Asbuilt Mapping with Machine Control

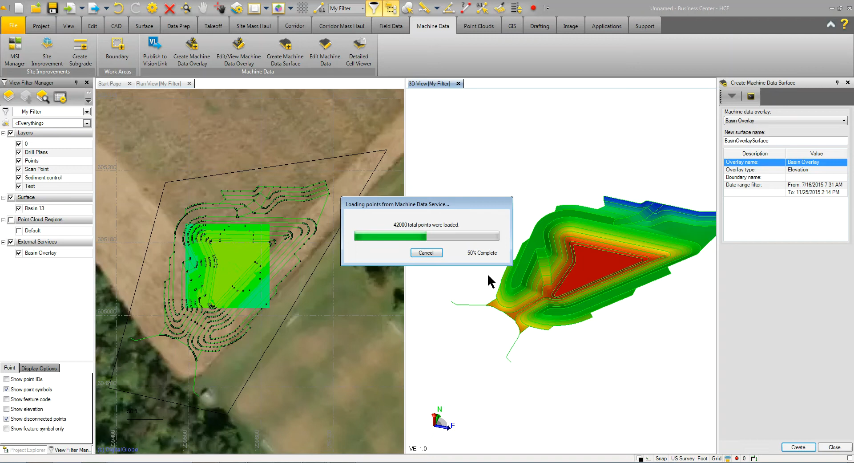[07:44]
and we'll click create now what this does is it basically is going to generate a point cloud so when I go back over to here it's actually you can see all the points that it imported it's creating a scan um essentially inside a business center so now when I come over here you'll see that I've got the scans that I can use and if I zoom in you can see all the points that have been collected and it's created a surface so now I have a surface of my um overlay I have a surface of my design um now you'll see there are some anomalies now again
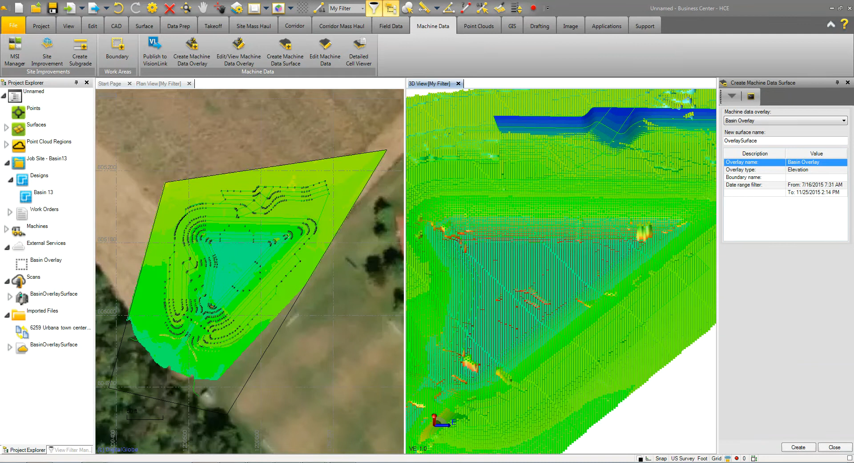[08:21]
because I have a point approximately every foot um I want to clean this up and make it a little bit more user friendly so I'm just going to kind of ignore the overlay surface even though it's here and I'm going to come in and I'm going to create let's go ahead and turn off the basin surface for a second I'll leave that on um what I'm going to do is I'm just going to come over to my point clouds now so now that I have a point cloud I can use the point cloud functionality within business center or I can use
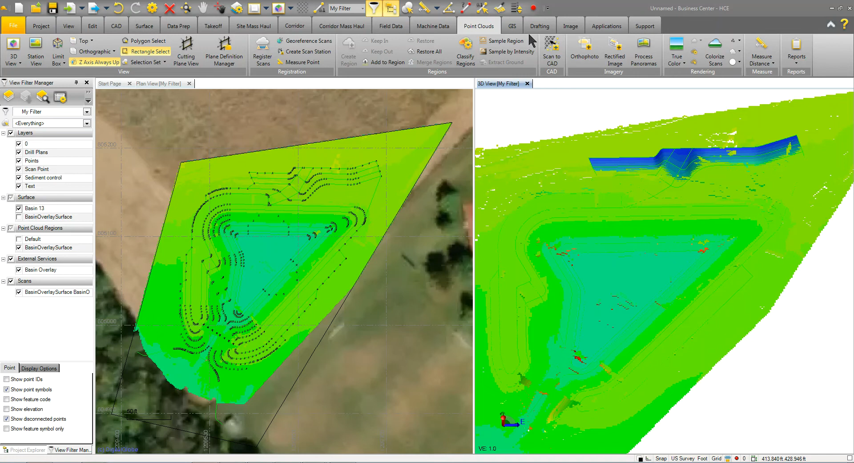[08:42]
this scan to CAD and what I'm able to do here is grab that point cloud region sample a point every five feet this is still going to give me more data than I would if I was out there manually out there topoing it and I'm going to go ahead and put these points on a scan point layer when I click apply now again I can do this the same feature I'm showing you here I can use my total uh my sx10 scanner I can use with a lidar point cloud scanner or I'm sorry from a drone so if I got that point cloud in a business center these steps are all the same that I would use
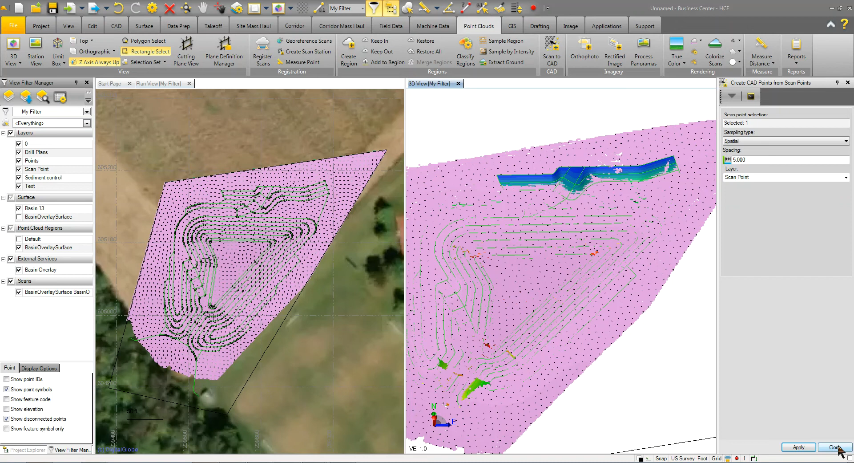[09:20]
um with uh or you know use with that data those sources so now that I have those points what I'm going to do is go ahead and turn off the scan uh in the overlay and I'm going to create a surface let's call it uh basin as built or in progress and what I'm able to do here spell it right is let's go ahead and call it a work in progress
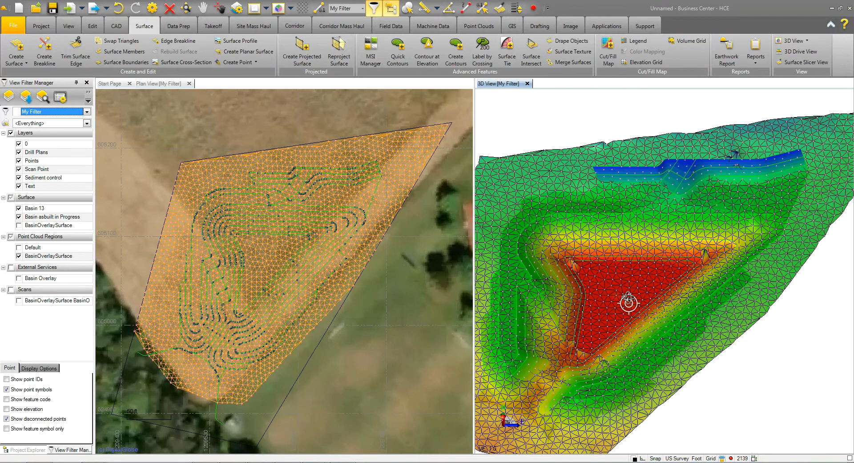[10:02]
and let's make it orange and what I'm going to do here is I'm going to pick all the points on that layer and we'll click okay so now I have a surface that has been used from those points so it's a little bit less um data than what was used from the point cloud but the reason I did this is now I can come in here and get rid of some of these anomalies so I can just go ahead and grab that point simply delete it because I think it's
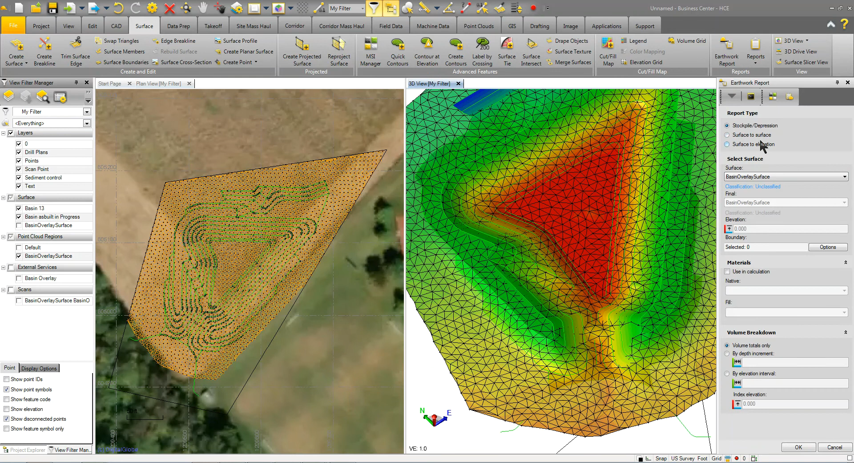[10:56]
so now that I have that I have my surfaces I can use my earthwork reports um I can go ahead and uh you know create a uh a stockpile depression report a surface a surface report you know check all my volumes I can simply use my surface slicer to come in here and slice across my site and